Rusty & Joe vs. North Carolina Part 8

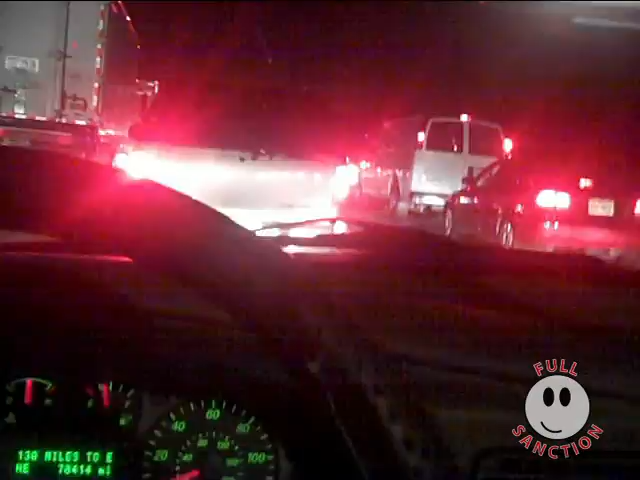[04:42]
We've driven for over six hours to come back to the beltway and find bumper-to-bumper construction traffic. Yes. This, uh... This infuriates me. I've driven so long already. And I haven't... We didn't hit any traffic like this, except for five minutes in the heart of Richmond.
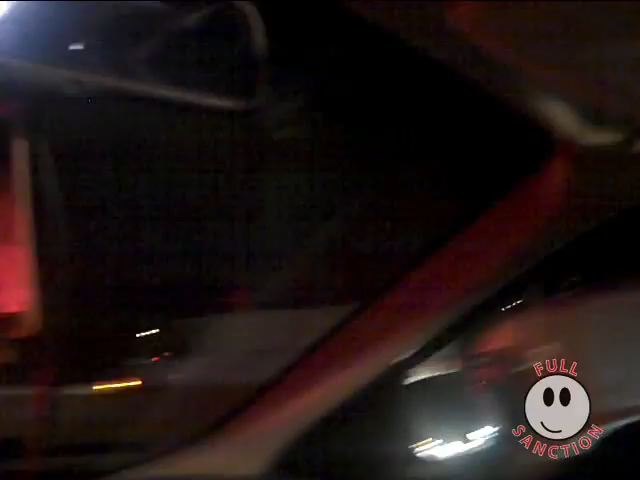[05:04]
Mm-hmm. It was thick and it cleared right back up. Yeah, just like my nostrils.
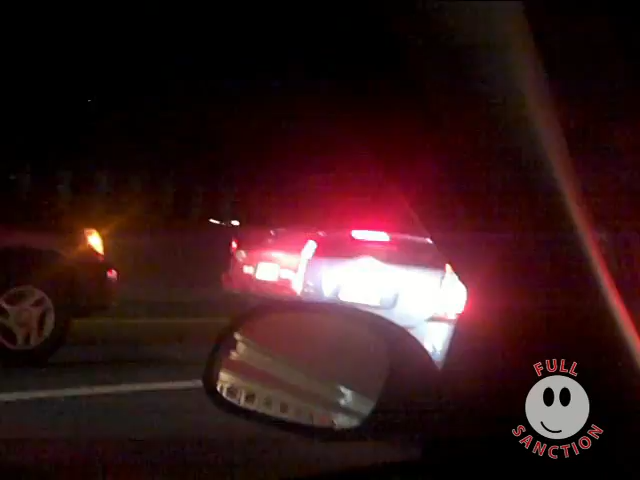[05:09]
But, no. There is no sinus medicine for traffic, unfortunately. Nope. This is complete and utter bullshit. So we're sitting outside of Annandale in molasses traffic.